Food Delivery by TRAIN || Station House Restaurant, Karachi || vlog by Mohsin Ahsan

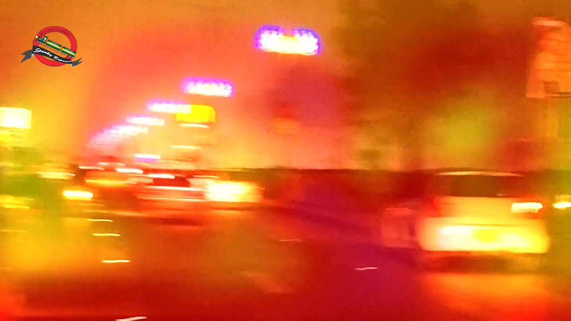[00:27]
چیزیں متعارف کرائی جاتی ہیں جیسا کہ آج ہی مجھے پتا لگا کہ ایک چیز میرے مطلب کے متعارف کرائی گئی ہے تو میں نے سوچا کیوں نہ اسے ایک بار ایکسپیئنس کیا جائے اور آپ لوگوں کے لیے ایک ویڈیو بنائی جائے چونکہ
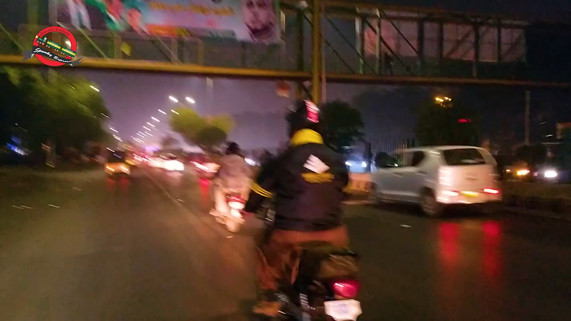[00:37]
کراچی روشنیوں کا شہر ہے تو چنے راستے میں تھوڑی کراچی کی روشنیاں بھی دیکھ لیتے ہیں